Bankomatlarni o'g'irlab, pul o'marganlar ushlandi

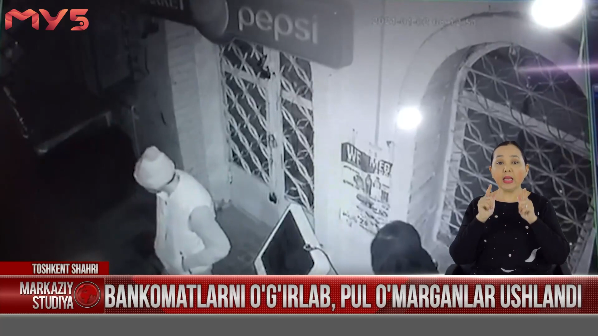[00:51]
Yashnobod tumani Qorasuv ko'chasida 5-uy yonida joylashgan magazin yonidan Paynet bankomati o'g'irlanganligi holati to'g'risida ma'lumot kelib tushdi.